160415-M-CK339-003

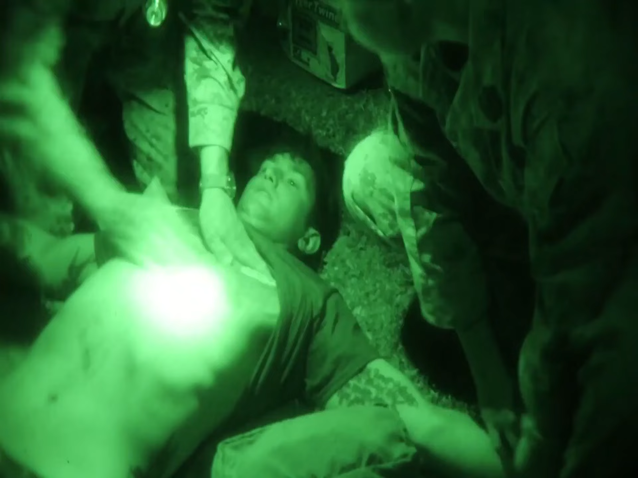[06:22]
Alright, we got a head trauma over here. Alright, got a occlusive bandage with a vent.